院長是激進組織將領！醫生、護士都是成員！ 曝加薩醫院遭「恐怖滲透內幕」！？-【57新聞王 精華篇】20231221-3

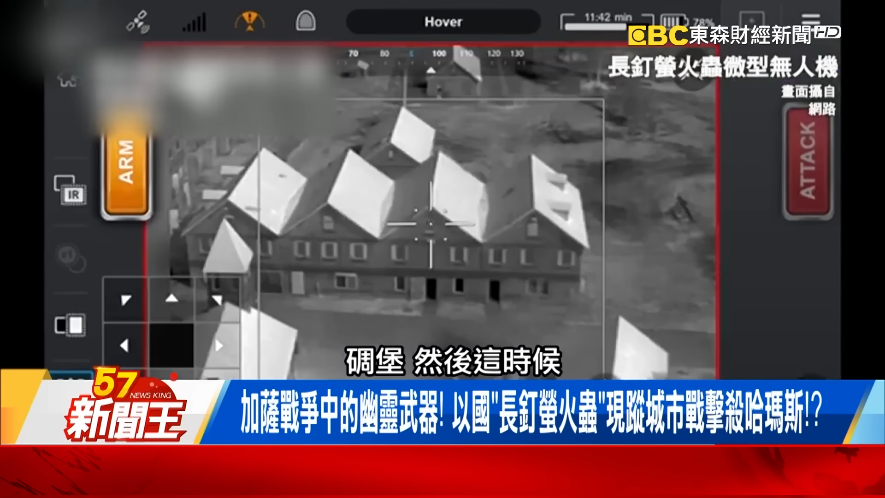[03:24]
这个时候他就锁定他以后然后这个长丁无人机就慢慢慢慢飞过去而且你看就